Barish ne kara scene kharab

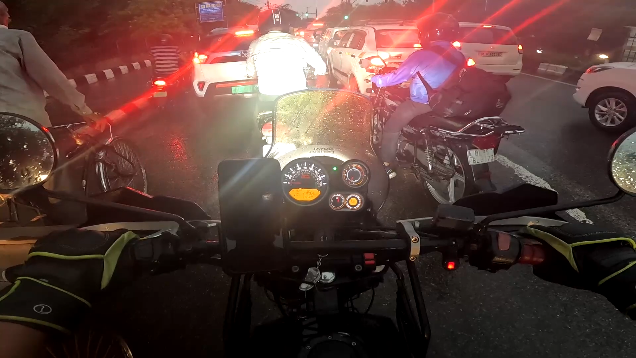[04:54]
शिवम भाई 5:30 के निकले मैं घर से, कह रहे थे भाई मैं वेट कर लूँगा आज, आ जाओ अब घर पे कुछ नहीं है। मैं कहा ठीक है भाई, कुछ ज़्यादा ही लंबा वेट हो गया आज तो उनका। बाइक के पीछे चलने से भी साली छीट आती है एक तो।
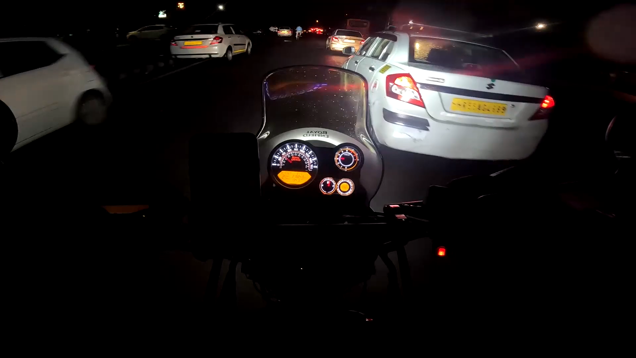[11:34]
आजकल पुलिस वालों की नई गाड़ी आने लगी है जिसमें इन्होंने पीछे कुछ ज़्यादा ही लाइटें लगा दी हैं। अरे अरे अरे कीचड़,
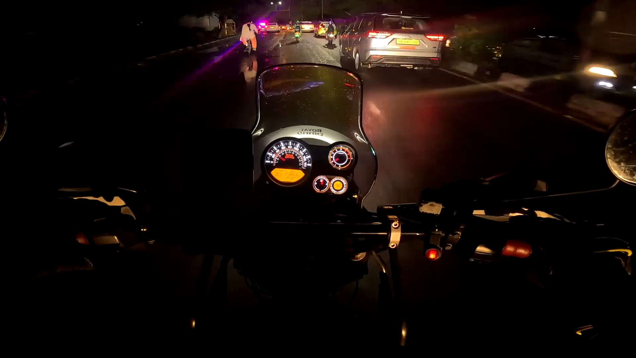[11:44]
गाड़ी के पीछे चढ़ते हैं कीचड़ उछलती है बहुत ज़्यादा उनसे, अब वो लगती है आगे टी शर्टों पर भाई।
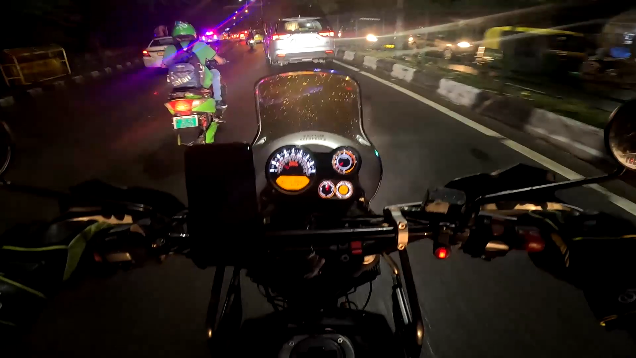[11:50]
ये देखो डिस्को लाइट, पहले इतनी लाइट नहीं लगी होती थी, अब ज़्यादा लगनी है, लगा दी इन्होंने। मैं बता देता हूँ भाई, बारिश हो रही है, कैंसिल करते हैं, बारिश में कहाँ वॉक करेंगे।